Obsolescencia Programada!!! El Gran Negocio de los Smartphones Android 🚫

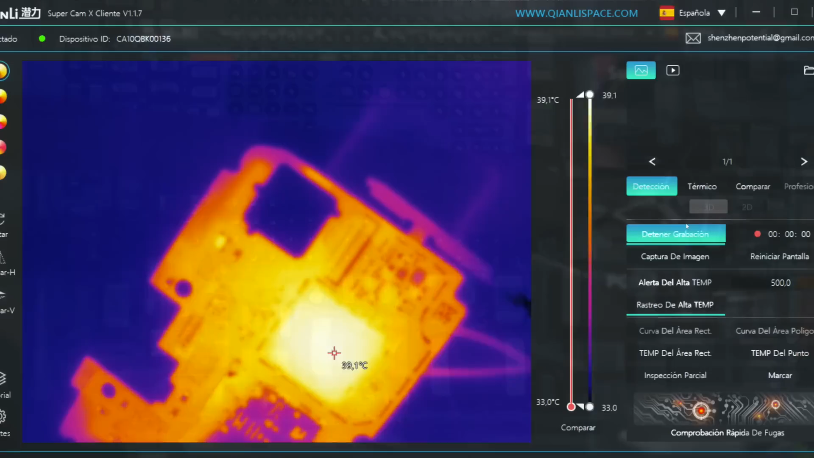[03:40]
On screen: spot 39.1°C, scale top 39.1°C, scale bottom 33.0°C
Pasamos a la cámara térmica para ver dónde está el cortocircuito. Si llevas un poco de experiencia, sabes de sobra hasta dónde llegan estas líneas. El cortocircuito está justo debajo del CPU.
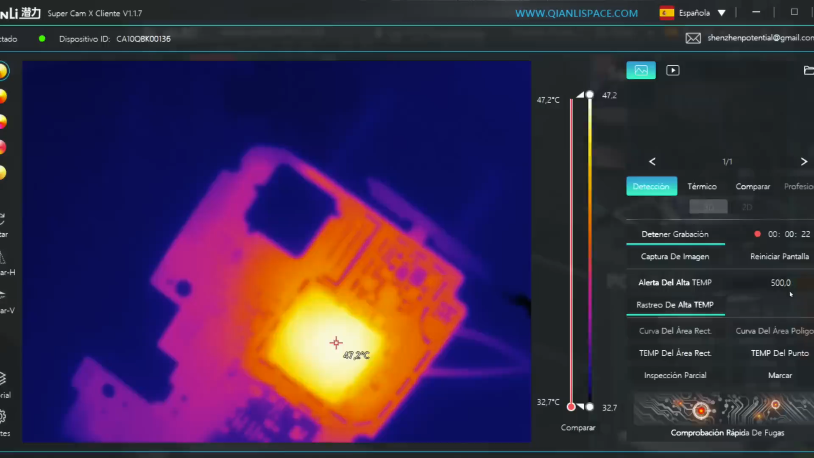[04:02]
On screen: scale top 47.2°C, scale bottom 32.7°C
Para poder levantar la CPU, antes de todo tenemos que quitar la resina de alrededor.